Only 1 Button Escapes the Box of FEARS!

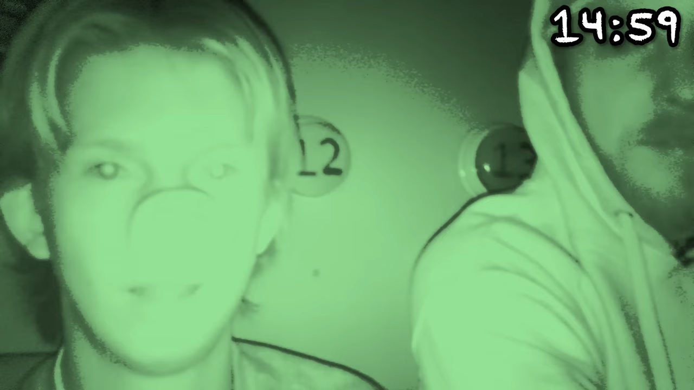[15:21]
15 minutes in the dark. Chris, something just occurred to me.
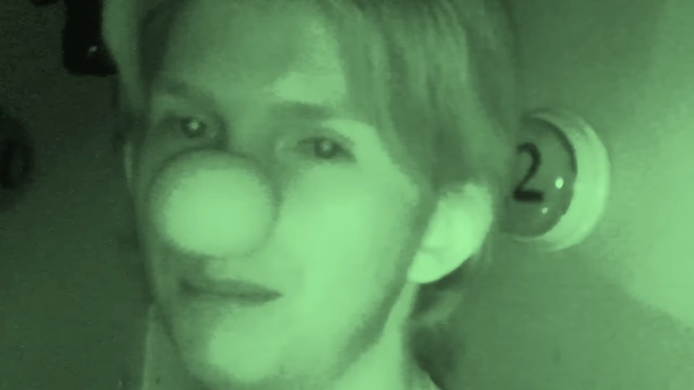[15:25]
Usually when people are afraid of the dark, it's not the dark. It's what lurks in the dark. What was that?
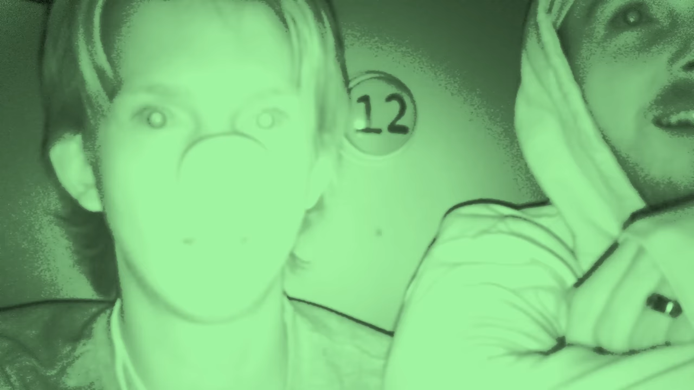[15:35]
What is that? Oh, something fell down, dude. Whoa. Something's on the floor.
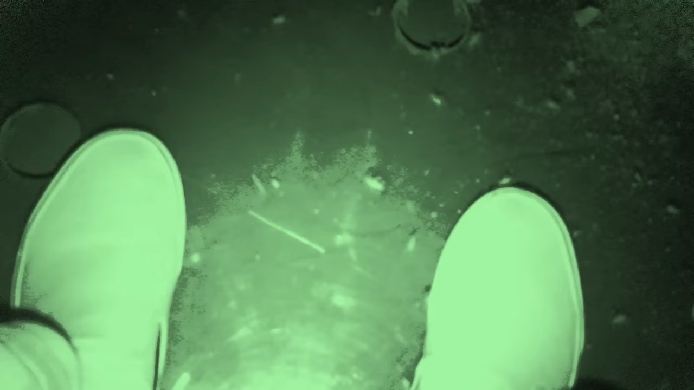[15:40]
What's under there? Oh, it's, things are moving.
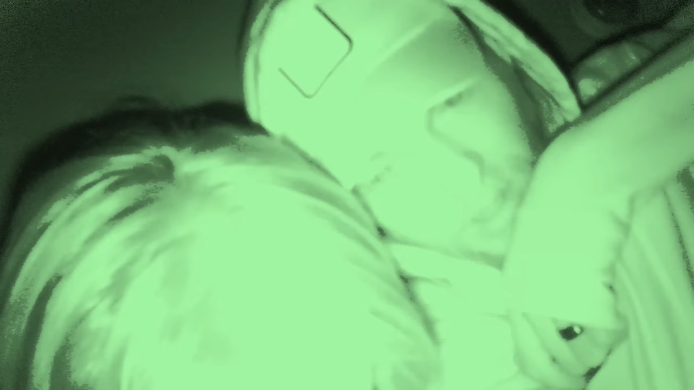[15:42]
What's that? I don't know. Jeff, put your hand on the wall. No. We have to find out what it is.
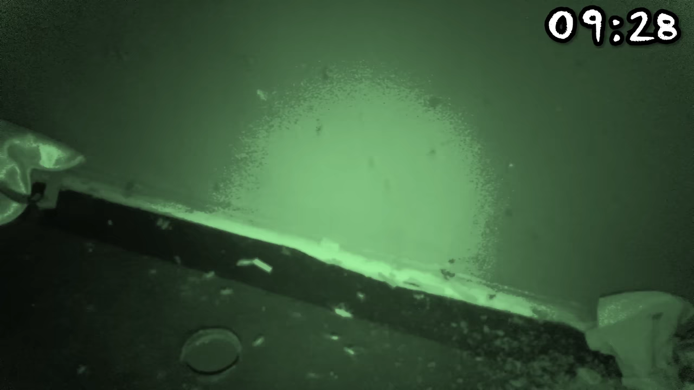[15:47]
You touched the wall, dude. What if it bites me, dude?
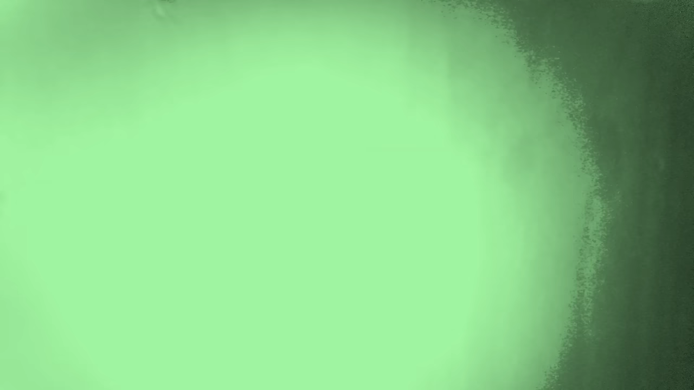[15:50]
Whoa, Chris. I felt something, dude. What was it? I don't know. You think I can tell what that is?